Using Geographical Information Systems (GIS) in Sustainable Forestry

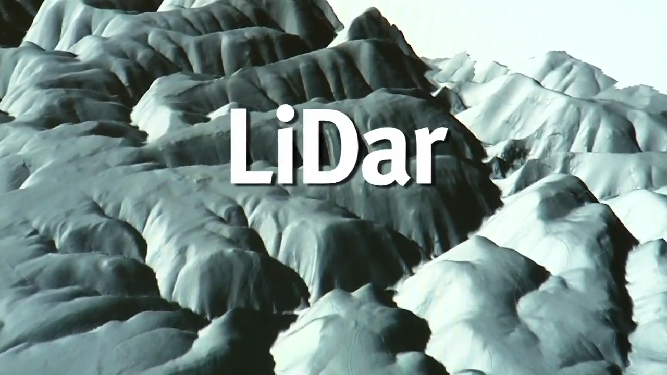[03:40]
This is one type of remote sensing technique called LIDAR or light detection and ranging.
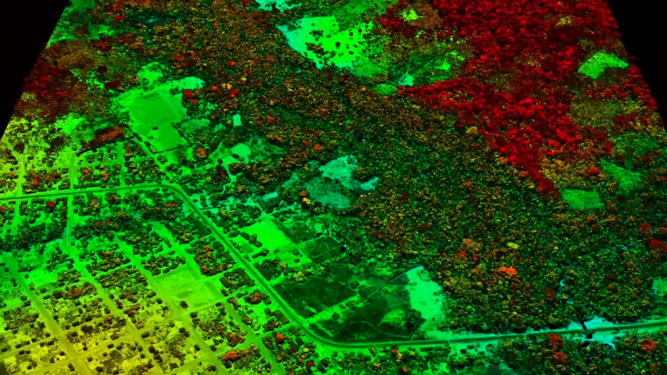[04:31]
This one combines satellite imagery with LIDAR laser scans and ground-based measurements to generate a map of the Amazonian rainforest in South America. The red areas show rich stores of carbon in primary rainforest.
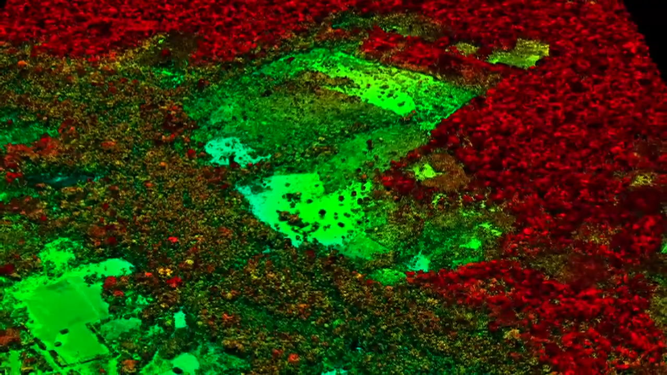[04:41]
The dark green areas demonstrate secondary regrowth forest. The light green and yellow areas represent human activity such as clearing and farming.
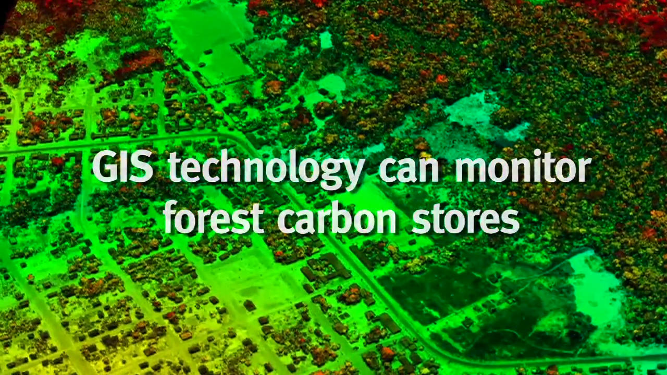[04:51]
Forest researchers found there was a net loss of carbon stored in this forest due to recent human activity. This evidence is used by international organisations including the United Nations to support countries such as Brazil to preserve their forests and not make further changes to land use.